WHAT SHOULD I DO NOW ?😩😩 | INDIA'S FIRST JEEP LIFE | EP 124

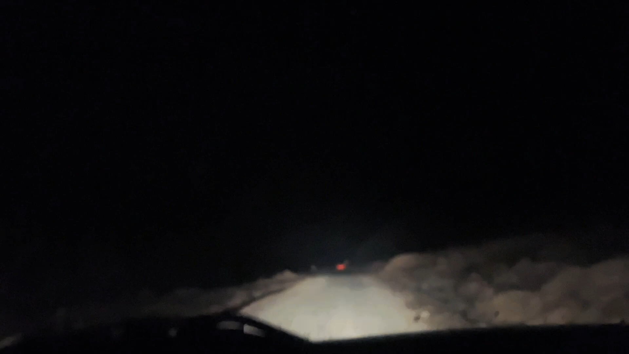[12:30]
Climbing like hell. Left side, you can see snow now.
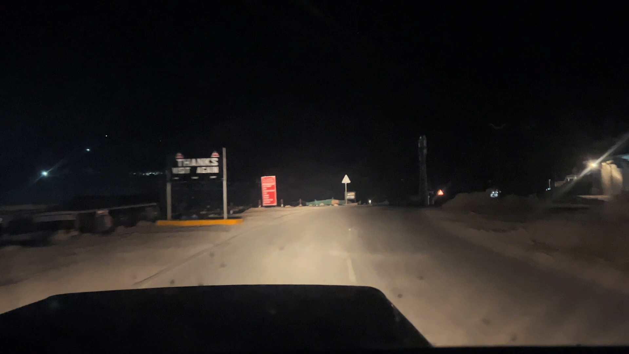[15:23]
And from here, if you take a left turn, we can enter to Manali Ladakh Road. I mean, Ladakh to Manali Road. So, we are planning for a restaurant or a stationery shop for buying something to eat. We are really hungry. Welcome to military station, Karu.